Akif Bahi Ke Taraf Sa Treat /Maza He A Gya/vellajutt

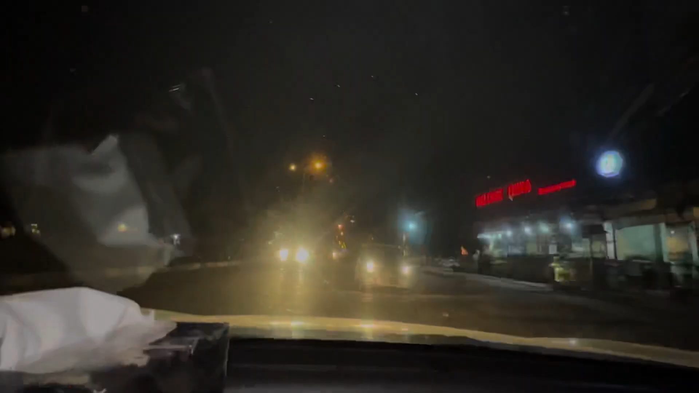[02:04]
उल्टी रोड पे डाल लिया बस, हमने यहाँ से ना इधर चले जाना है।